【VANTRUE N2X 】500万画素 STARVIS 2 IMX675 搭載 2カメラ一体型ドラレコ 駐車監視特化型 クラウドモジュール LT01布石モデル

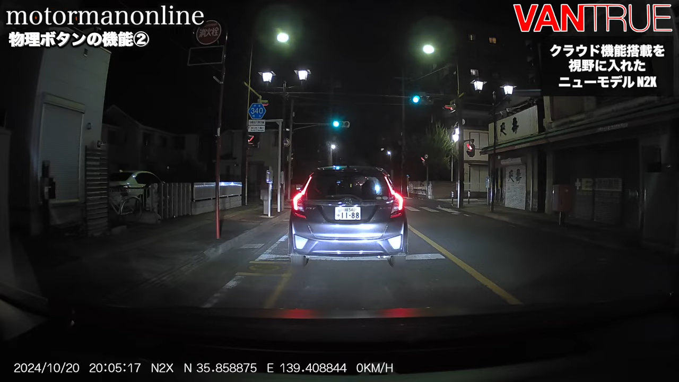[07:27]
ーション収録というのができるようになっているというところもね非常にバ
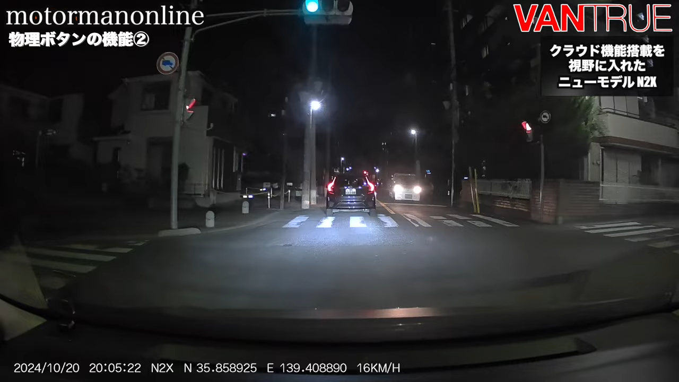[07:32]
ントゥルーらしい製品かなと思いますまた解像度を落とすことももちろんできるようになっているということになっておりますあとはループロックが